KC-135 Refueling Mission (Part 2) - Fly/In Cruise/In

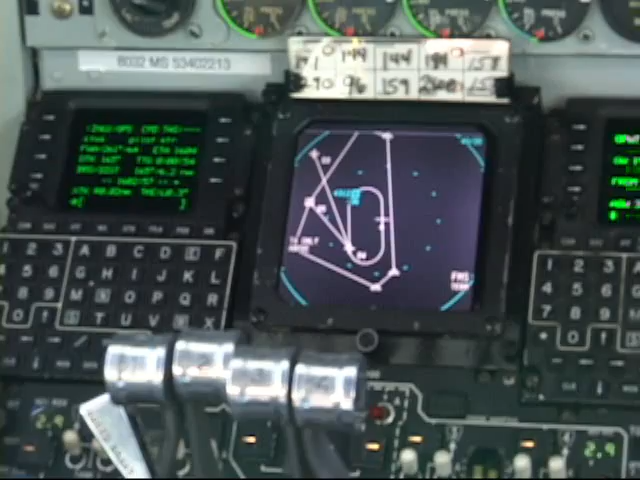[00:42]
15 miles off over here down below us about 4,000 feet below us we're gonna be refueling two f-16s today